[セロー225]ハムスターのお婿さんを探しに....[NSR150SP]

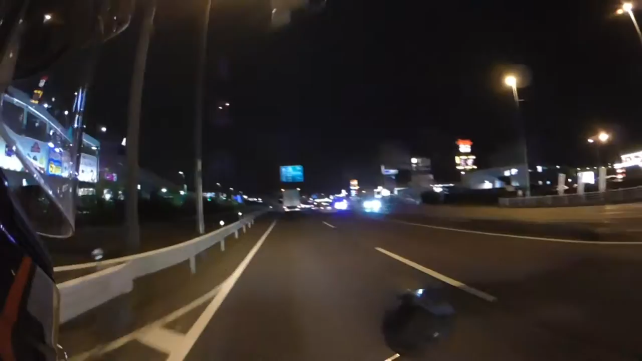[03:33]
カラーナイトビューの設定はオフにしてあります。理由は秒間2フレーム程度の撮影になってしまうため設定を切って撮影しました。
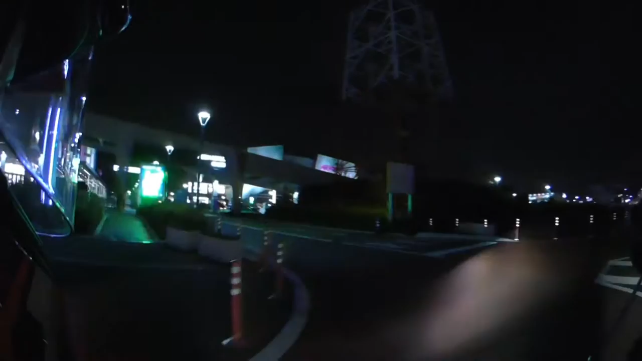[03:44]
国産ウェアラブルカメラで 4K が撮影できるので購入しましたが、夜間以外はかなり使えそうです。